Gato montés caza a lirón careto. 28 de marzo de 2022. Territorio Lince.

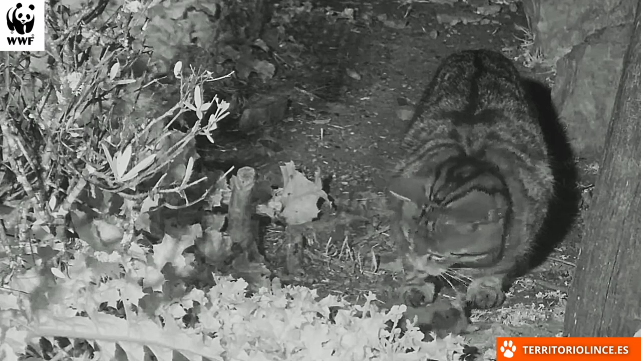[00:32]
Los lirones careto han prosperado mucho en el refugio de fauna Chico Méndez.
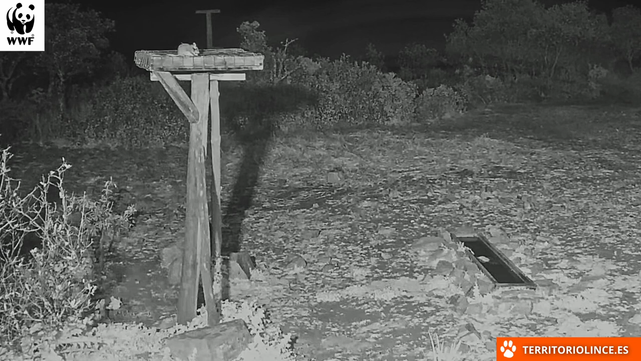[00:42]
Gracias al semillero tienen comida en abundancia y no necesitan hibernar, además pueden dedicar más tiempo y energía a procrear. Esto hace que todas las noches haya una cantidad importante de lirones en el comedero. Y esto lo saben los depredadores, sobre todo el gato montés. Un liron careto joven se acerca a beber sin darse cuenta de que es observado desde los matorrales de la izquierda.